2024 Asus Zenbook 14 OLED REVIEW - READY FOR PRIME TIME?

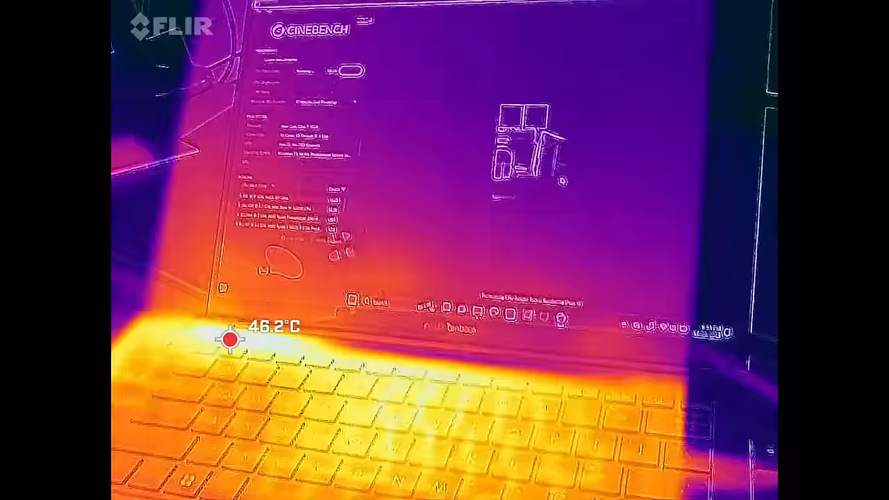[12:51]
On screen: spot 46.2°C
noticed a couple hot spots above the keyboard
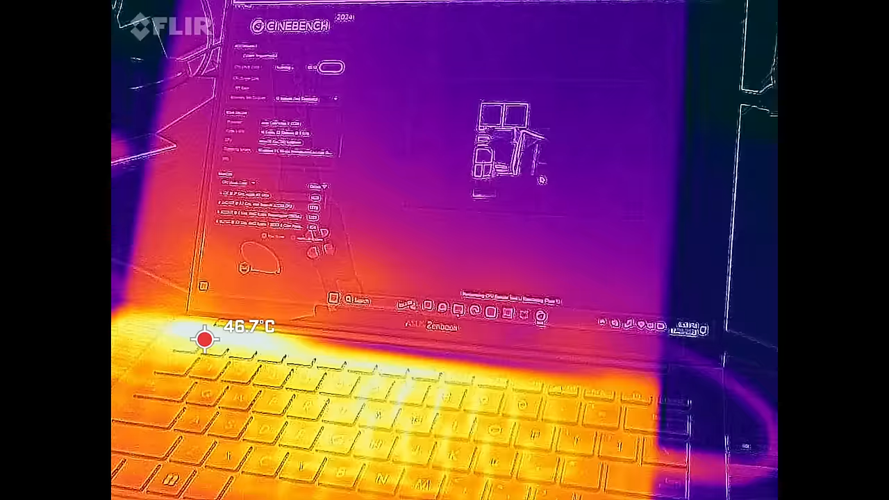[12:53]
On screen: spot 46.7°C
below the display where
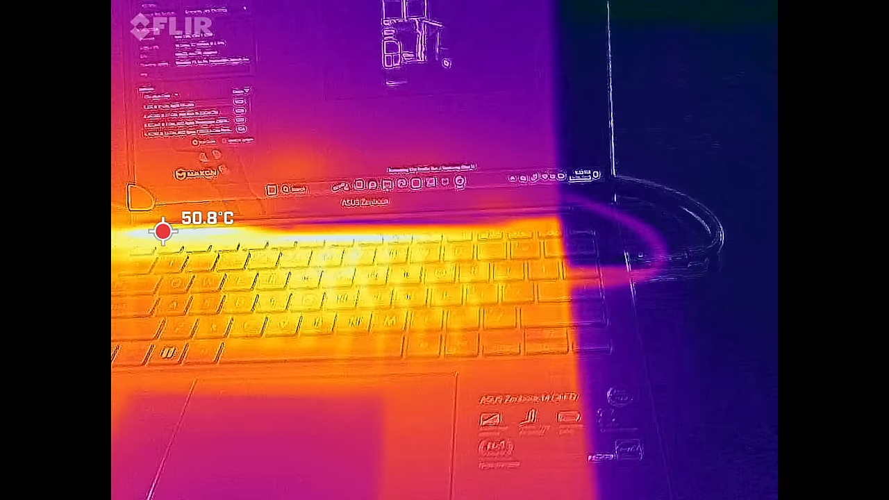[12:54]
On screen: spot 50.8°C
the heating vents are showing it can get a little bit warm a little bit more warmer than i'd like although it didn't get overly hot where you place your fingers on the keyboard and that's been
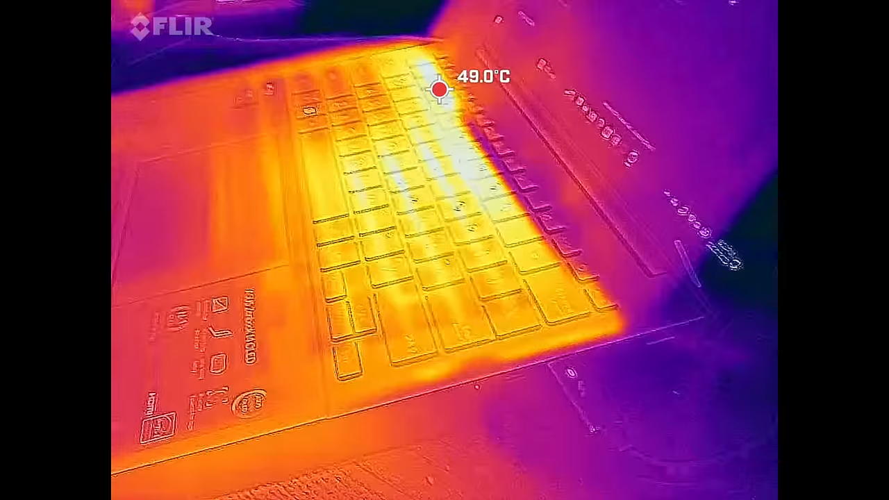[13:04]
On screen: spot 49.0°C
pretty good and it did heat up quite a bit
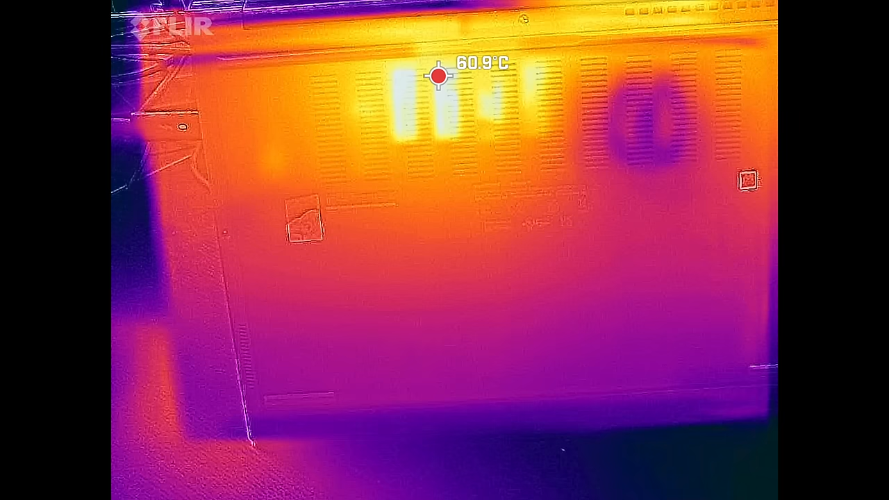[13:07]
On screen: spot 60.9°C
on the underside reaching
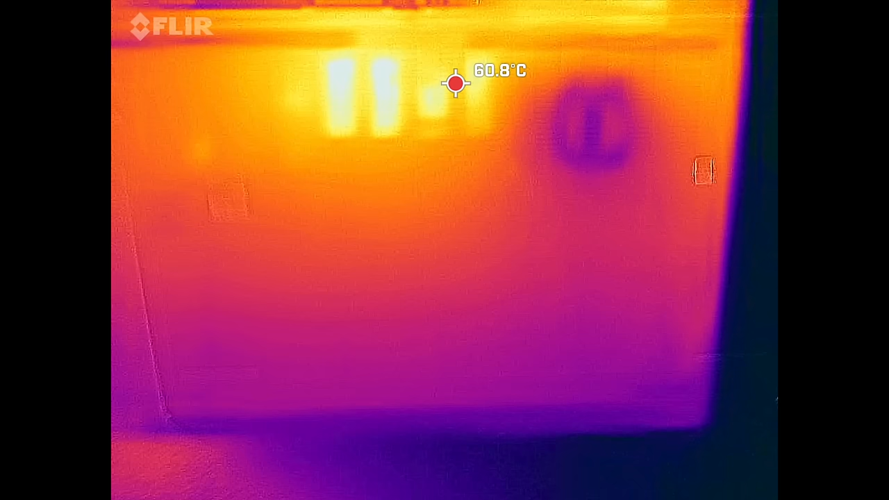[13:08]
On screen: spot 60.8°C
60 61 degrees celsius which is too hot for my